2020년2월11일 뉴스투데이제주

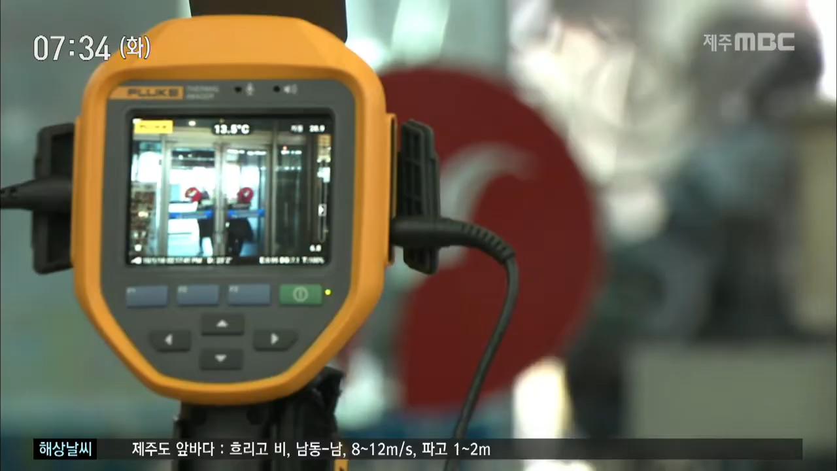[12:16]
이렇게 하차 구역에 설치된 열화상 카메라로 오전 9시부터 오후 11시까지 시청 소속 공무원이 하루씩 교대 근무하며 감시하고 있습니다.